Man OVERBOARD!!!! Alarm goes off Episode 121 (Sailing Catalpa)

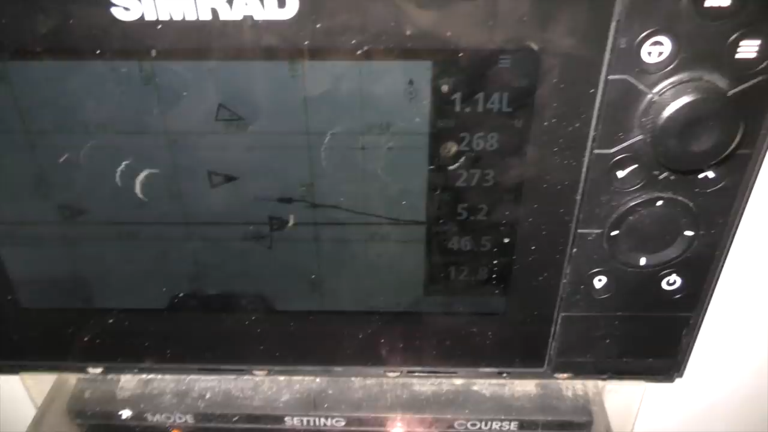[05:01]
We're coming into Jakarta And there's his vessels Everywhere
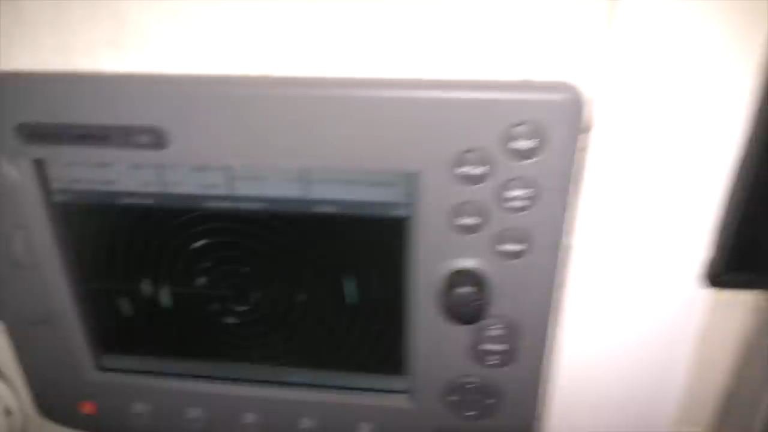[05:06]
All the way around us Some with AIS Some without Some little Some big Pretty scary Hopefully we get there